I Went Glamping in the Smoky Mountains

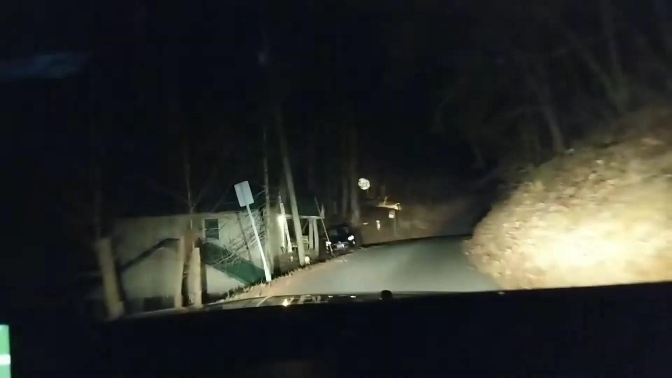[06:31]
It was still dark whenever we left But it was so